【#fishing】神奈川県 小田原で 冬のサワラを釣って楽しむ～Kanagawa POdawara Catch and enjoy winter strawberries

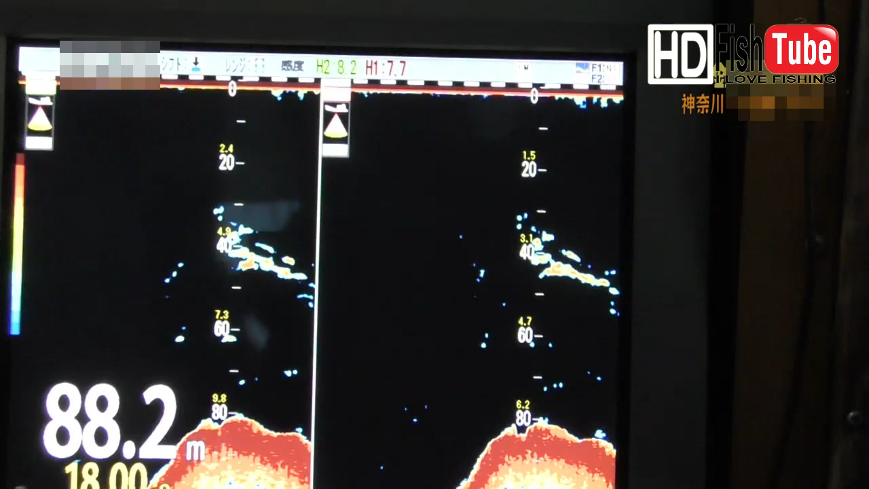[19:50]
On screen: depth 88.2 m
魚群探知機に水深30メートルから80メートルにかけてすごい反応が